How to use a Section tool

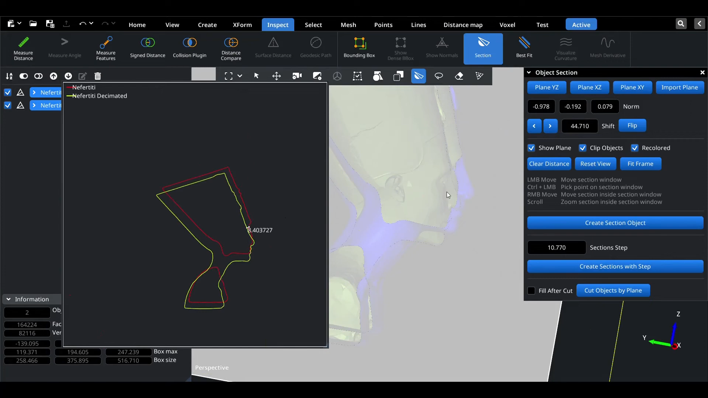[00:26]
And also you can see the object clipped in world space. You can hide plane to see it better.
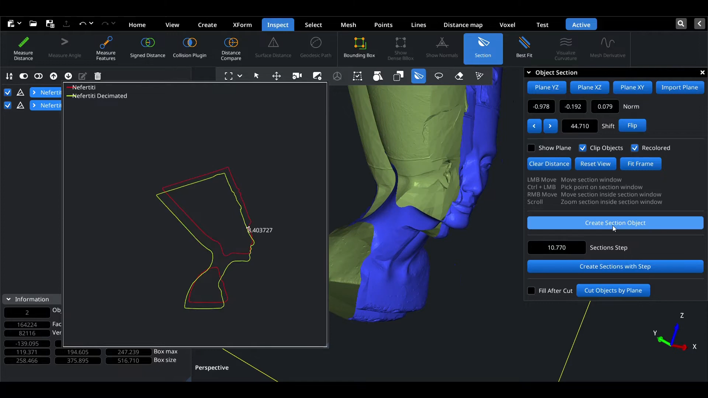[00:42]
Also this plugin allows to create section on the objects and create several sections with given step on the objects. And even more this plugin allows you to
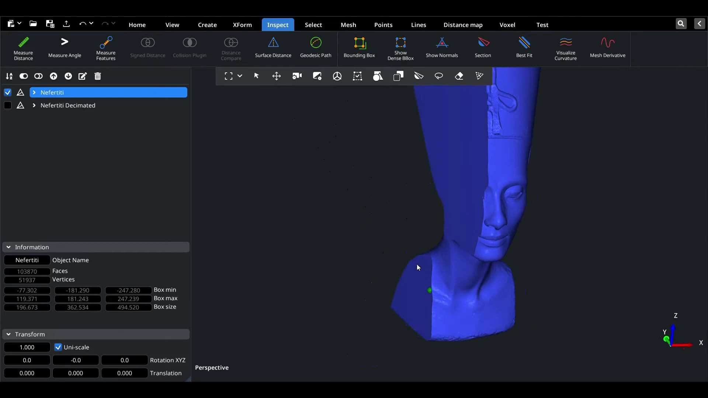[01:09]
Again we can go to section and see what it looks like in different planes,